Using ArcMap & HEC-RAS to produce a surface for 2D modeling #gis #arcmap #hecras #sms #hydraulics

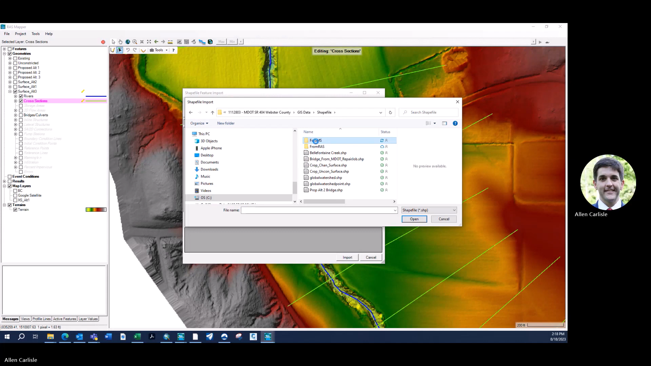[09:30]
Import features from shape file. So that cross section shape file that I made, I can go right to it here in my project folder. Bring it in. And click import. You'll see them show up on the screen. It's good at this juncture to go ahead and update their river stations. So you can do all attributes except terrain. And then I even come back and just update the terrain as well just so it has some data in there until we change it with our Excel data. We're going to stop editing. Yes. Yes. And yet it's going to renumber it.
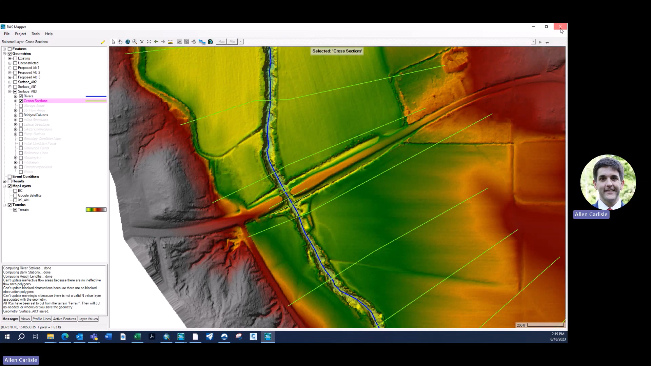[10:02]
At this juncture, you can go back into your geometry window. Zoom in. You can tell the four cross sections that have appeared.
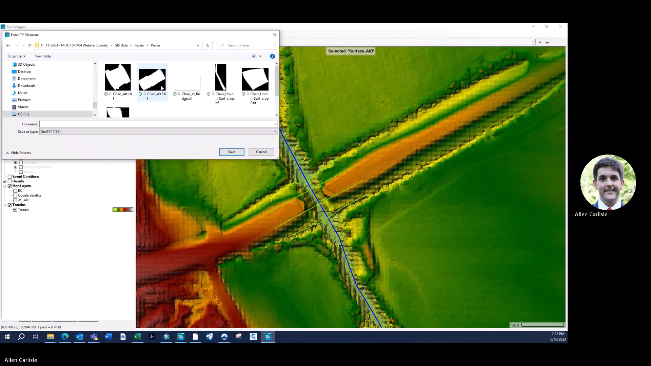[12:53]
Save it in your project folder. Save this as Alt 3. And I'm going to do a one foot RAS for cell size.
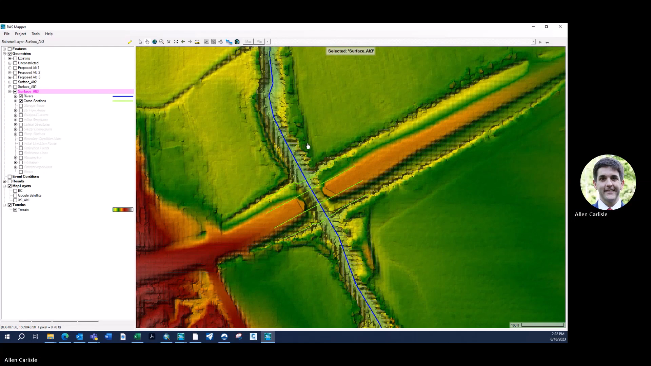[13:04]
Just to get a good surface there that has good definition. And now we're done with RAS. We're going to minimize that. Our last step is to come back in our GIS software.
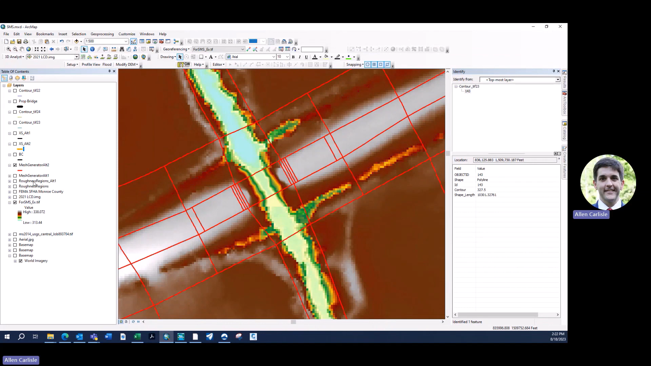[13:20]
And then I'm going to import that raster that I just exported.
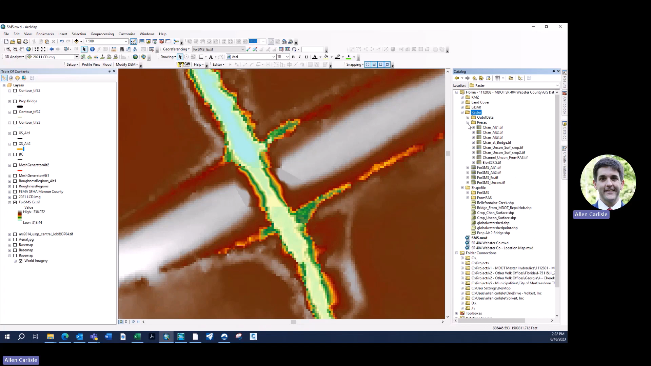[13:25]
I called it channel Alt 3.
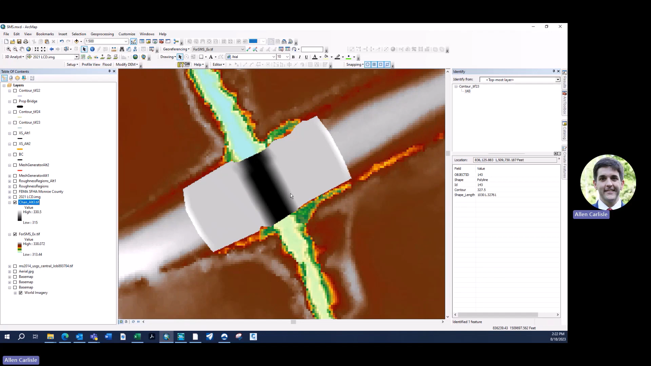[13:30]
You can see it appears geo-reference-wise right over our bridge surface. The last step is to burn this surface on top of the existing survey.
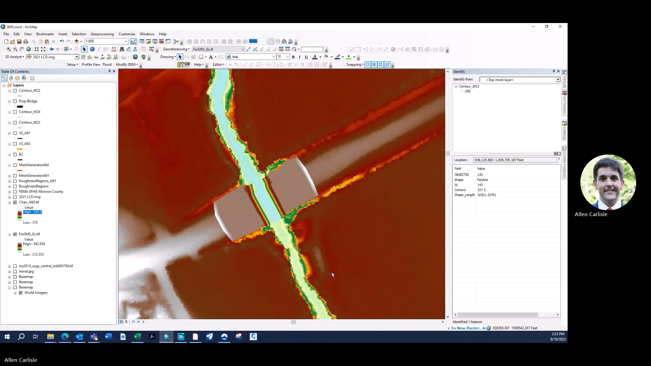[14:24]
In no time, it'll have your finished surface here with that new channel burned in, in the new excavation.
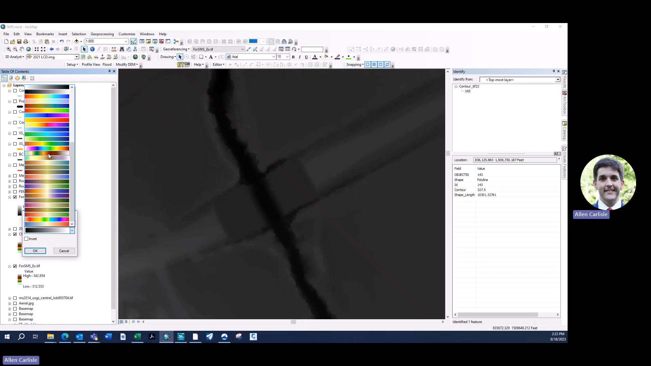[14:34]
So when I cut that on to see, you can tell.
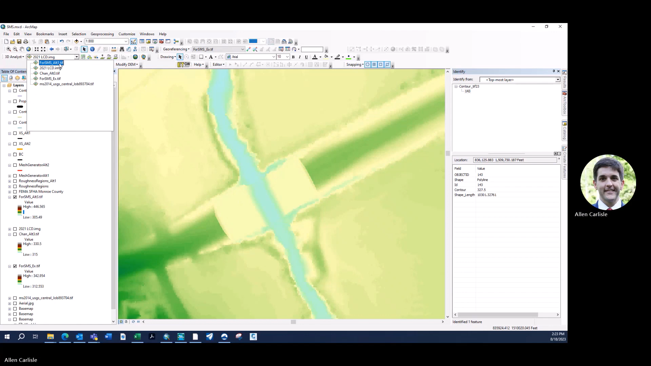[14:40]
When I interpolate a line along it through that area, first you can tell in the color ramp how this is all one elevation that it excavated down. You can also tell if you were to cut a cross section through there.